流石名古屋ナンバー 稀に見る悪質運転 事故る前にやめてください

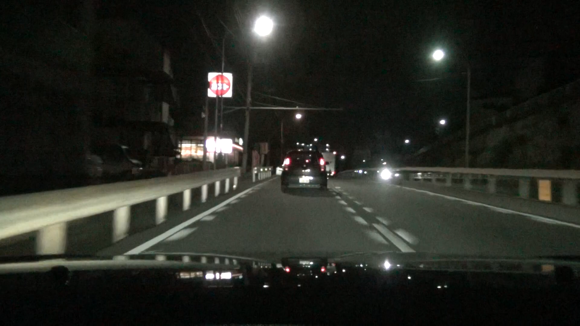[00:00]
こいつ、この名古屋なんてほら、携帯でいじってんじゃほら見える?ほらほらほらでほら訳も分からずブレーキが見せよ私たちたちたまればいいたまればいいよすごいよねやばくない?ずっと使ってるよなにあれ?やばいじゃんあれちょっと待って、携帯いじるのもそうだけどさなんであれをさ、分かる?この位置で見るんだろうこうやってできないのかな?
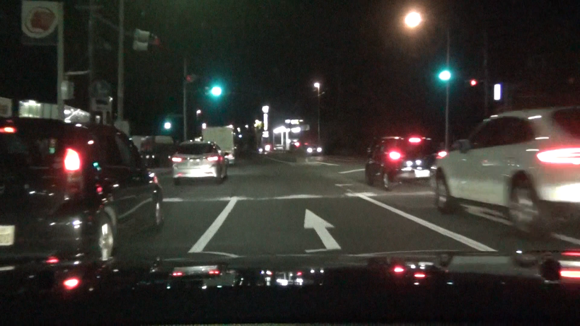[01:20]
なにやってるほら男だよなんかインスタ見てない?うんほらえ、ツイッターツイッター?うん一人だよ、しかもうんそれさ、ツイッター今見なきゃいけないものなのかなわかんないねーしかもさ、ヘッドライト一個切れてるでしょほら